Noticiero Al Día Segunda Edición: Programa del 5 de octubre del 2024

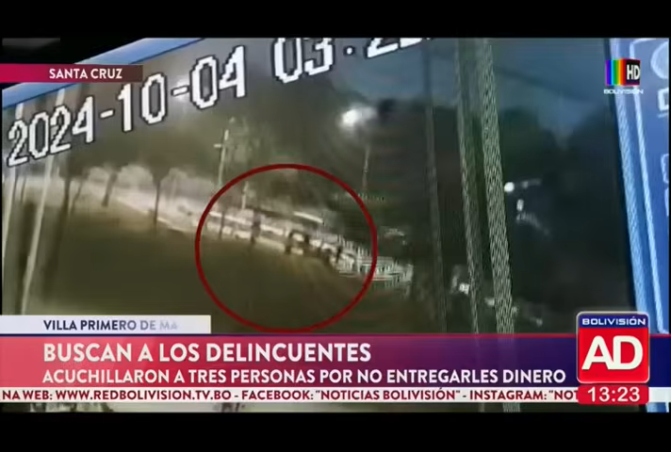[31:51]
lacerando las arterias. Las imágenes de las cámaras de seguridad pueden ser claves
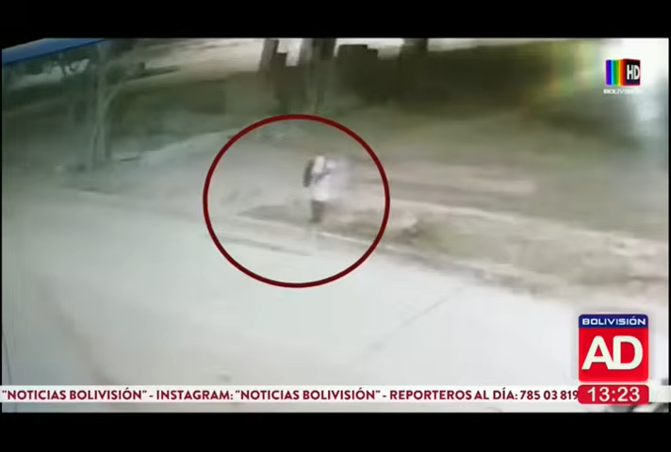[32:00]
para poder encontrar a los autores de este hecho. Miren, registraron esto al momento cuando los autores del crimen ingresan al parque, interceptan a sus víctimas.